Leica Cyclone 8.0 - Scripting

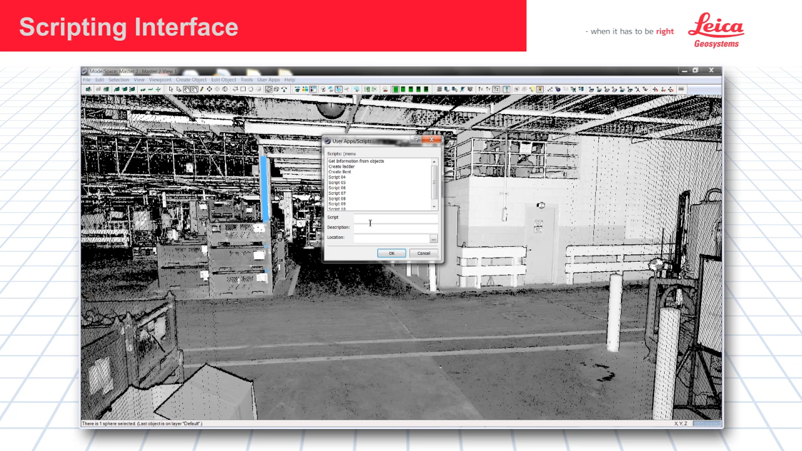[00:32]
there is a placeholder for pre-installed scripts to be inserted. There is also a scripting manager to set up new scripts in the menu. You simply pick a placeholder and enter a new name, Bent100 for example. You can add a description and then you can go ahead and pick the Python script to add.
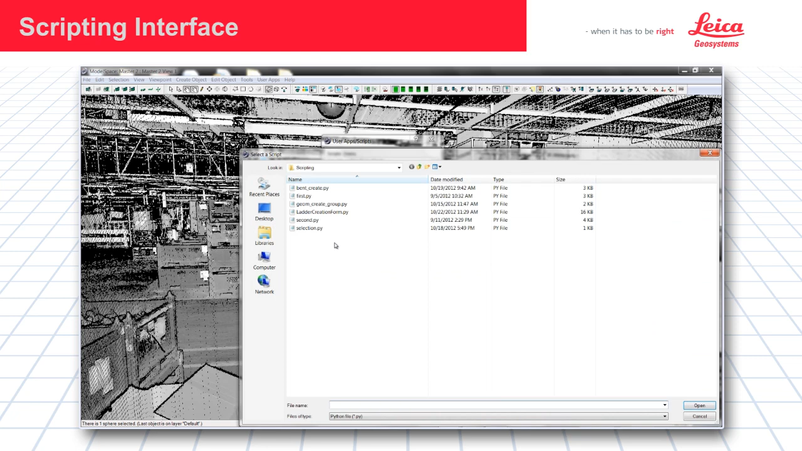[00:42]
We are going to add this one here. We are going to put it in the placeholder and we are going to say OK.
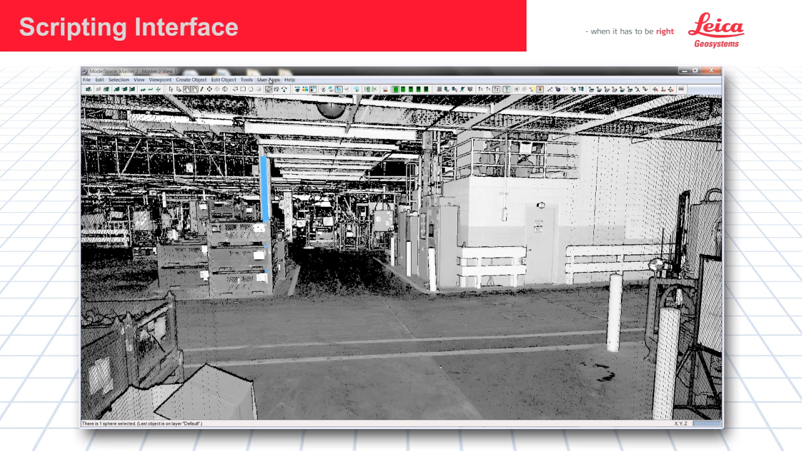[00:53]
When we use the User Apps menu again, we can see our new entry called Bent100. We are going to use this script to show you how this scripting function can work inside of Cyclone. So a Bent or a steel structure support for a pipe rack to be inserted here. We have a user created script created by us that will take this piece of steel and create one along the horizontal and then vertical part of the structure automatically.
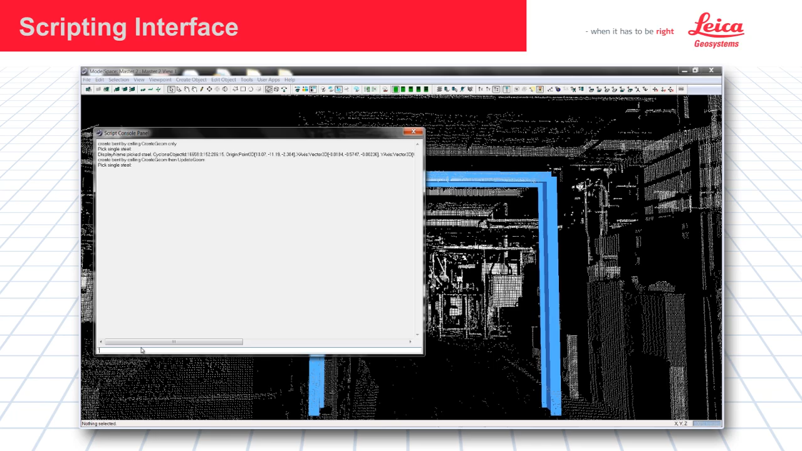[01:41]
So we go ahead and pick and the structure is created. And you can actually create another one and another one until you actually end the script by pressing escape and then closing the menu. You can see here that this was created automatically and represents a very common structure that a modeler would want to create many times over. And this is the power of the scripting function.
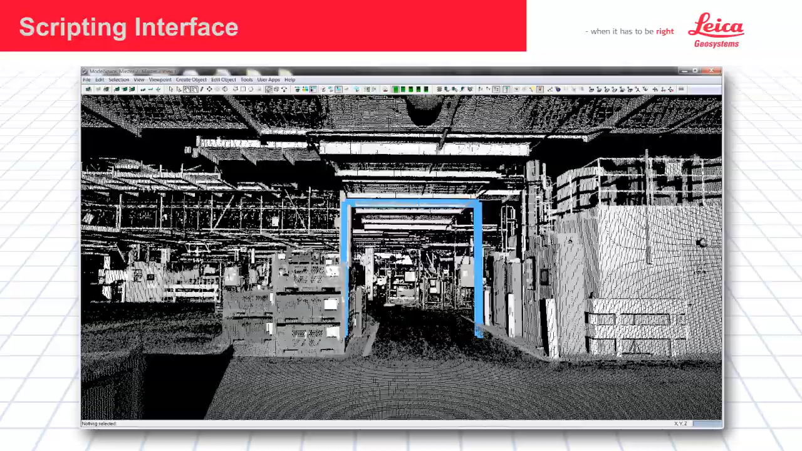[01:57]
Inside of Cyclone and with the Python scripting language,
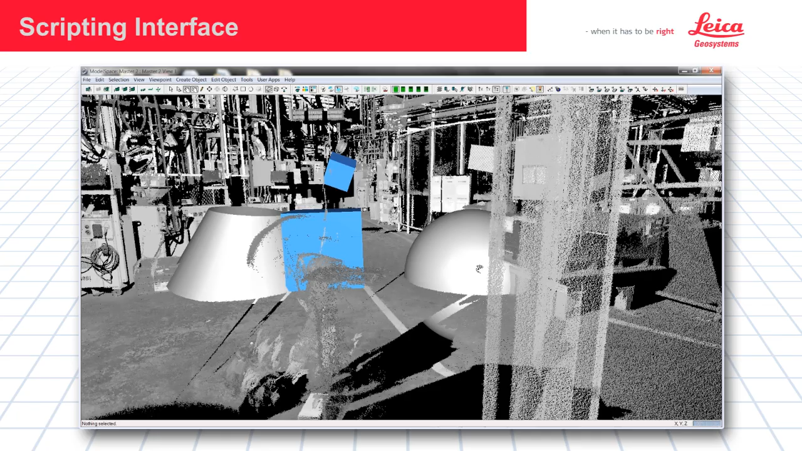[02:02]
you can apply this type of modeling and automatic insertion of objects to any of the supported objects inside of Cyclone. As an example of another script, we can run one that says get information on objects. I'm going to go ahead and pick this box here and then run get information.
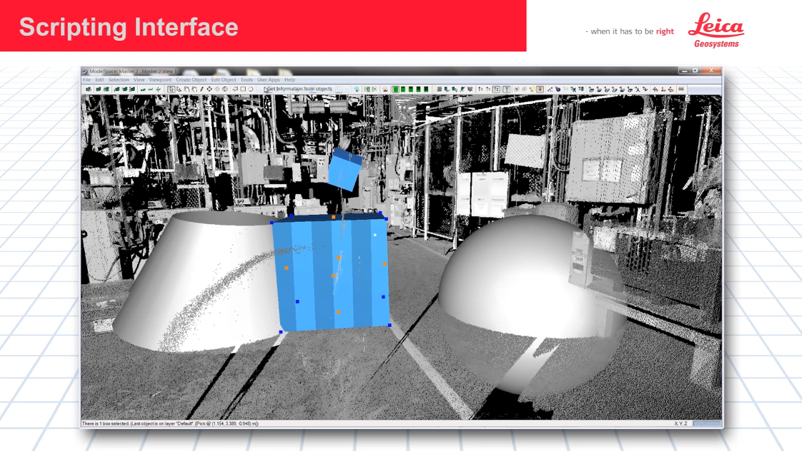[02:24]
And then it will come up with the result. So here's the information, it's a rectangular box. Here's the origin point where you picked and the XYZ intersection of the origin of the object. And then the database information of the object also is displayed.
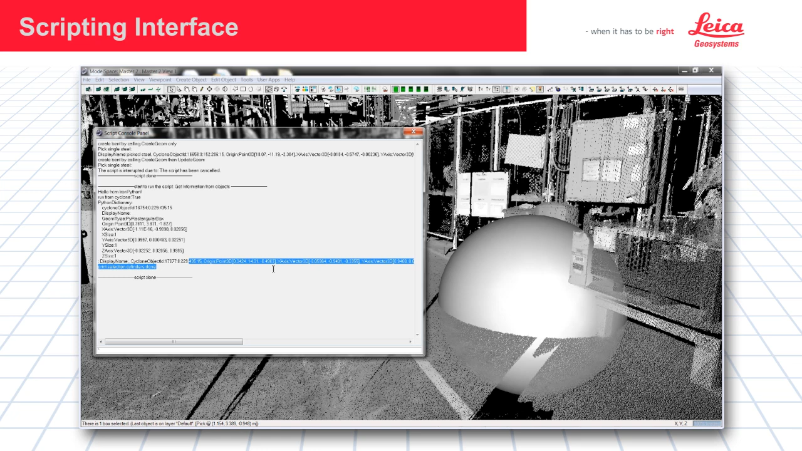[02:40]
The supported functions that we've included inside of Cyclone scripting functionality is the ability to get information on any object,
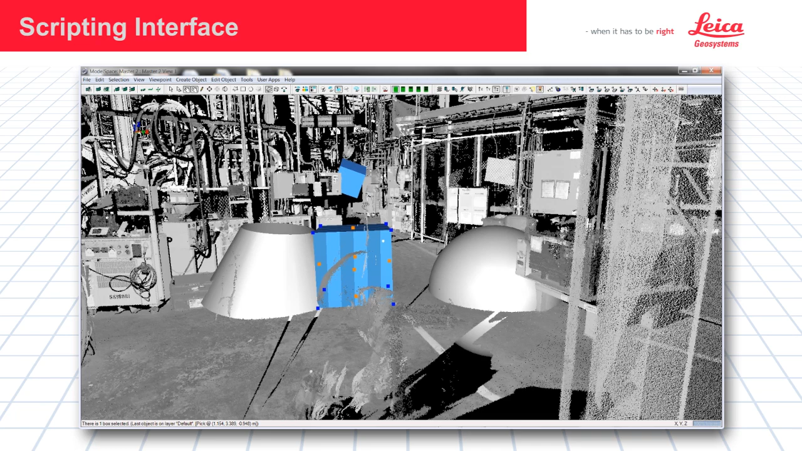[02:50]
copy that object that you've picked to another part of the model space.
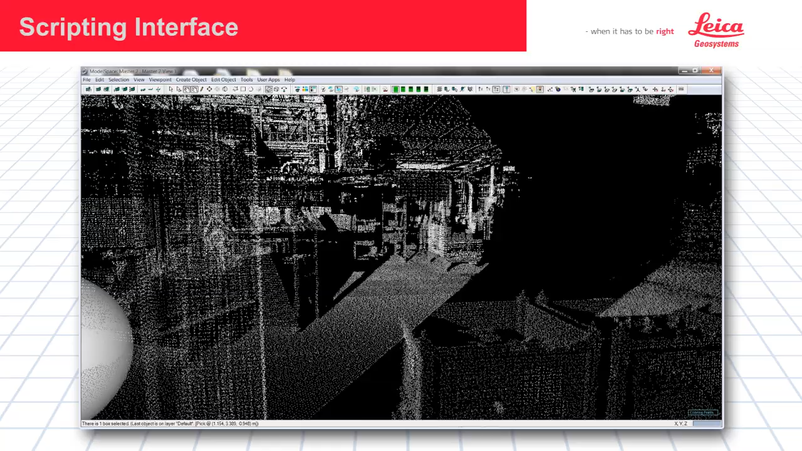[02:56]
And as was shown in the bent example, you can create structures automatically. We have another script called create ladder and it works in a similar way. You do a couple picks and a rudimentary ladder will be created.
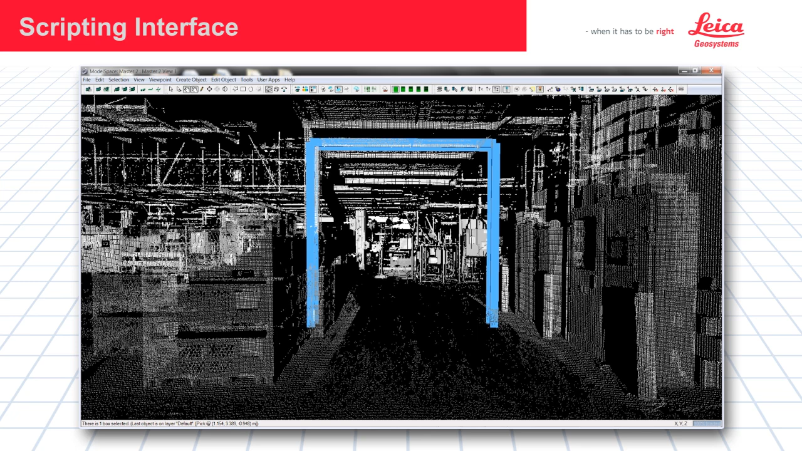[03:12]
The scripting function inside of Cyclone 8 can be used to create a wide variety of objects automatically to simplify the modeling process inside of Cyclone. Thank you for your course. The end of your course is a great question. I can give you a touch about it. You can see theյ is only being a little bit of time.